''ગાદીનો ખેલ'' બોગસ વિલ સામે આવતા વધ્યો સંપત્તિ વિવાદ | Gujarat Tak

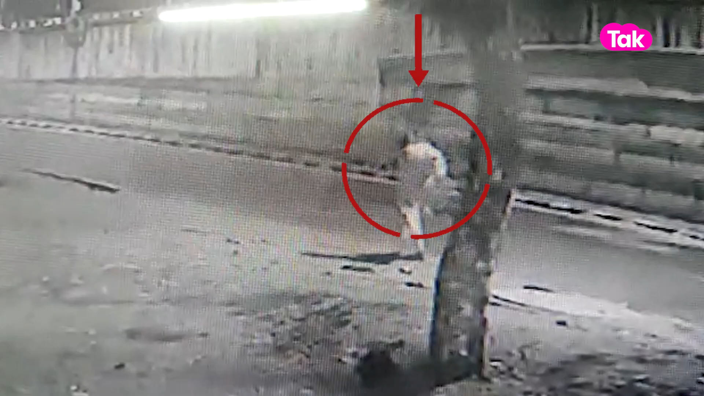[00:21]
पडोद्रा मा सेवकना घरे थी निकल्या बाद कपुराई चोक्री खाते थी हरी हरानन स्वामी जी